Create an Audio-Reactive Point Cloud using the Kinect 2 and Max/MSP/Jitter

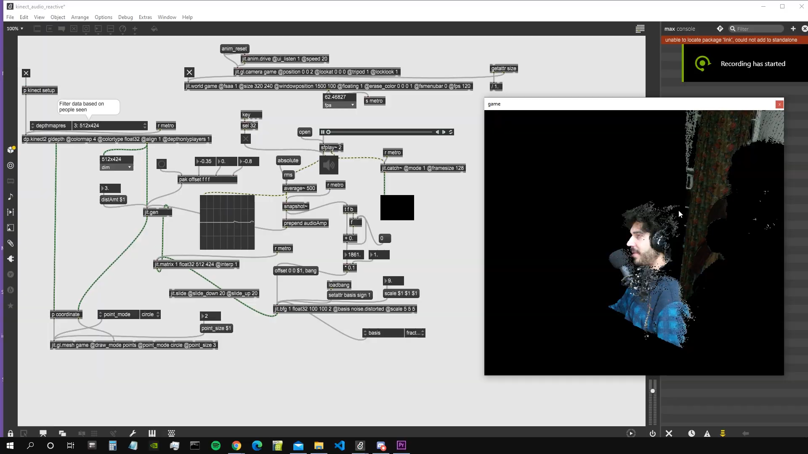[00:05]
hello everybody and welcome to a new video so in this video we are working with the Kinect as you can see
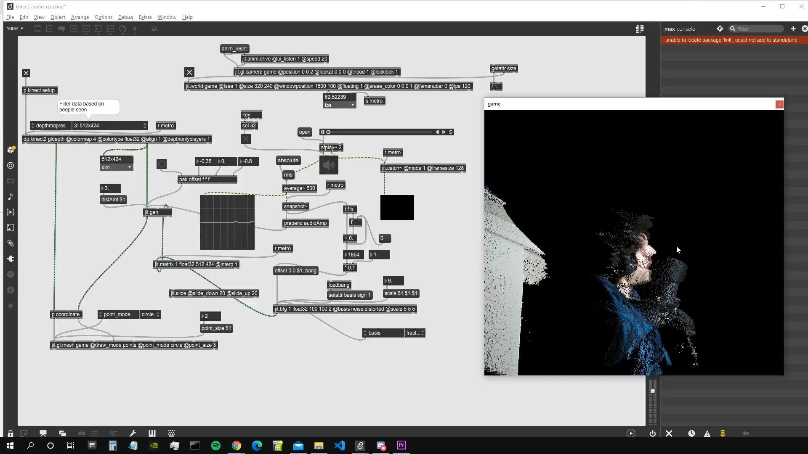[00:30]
so it's pretty straightforward to install and in this video I want to show you how we can make
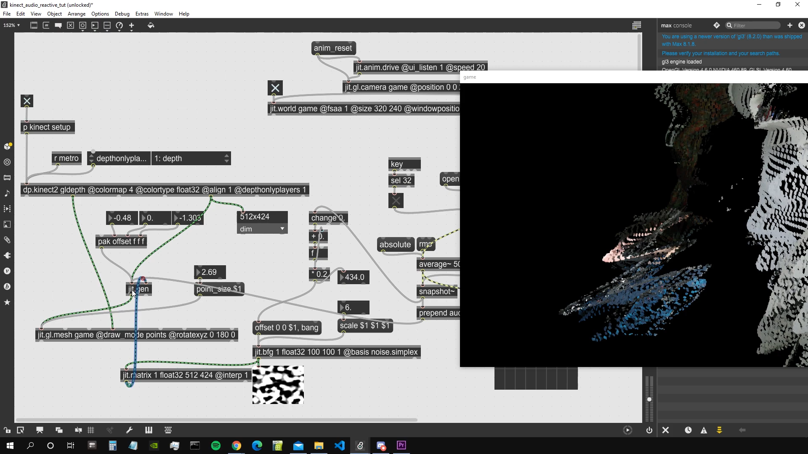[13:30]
matrix give it interp1 and this now should do the trick so if we stop now right so we can see that actually the dots are now individually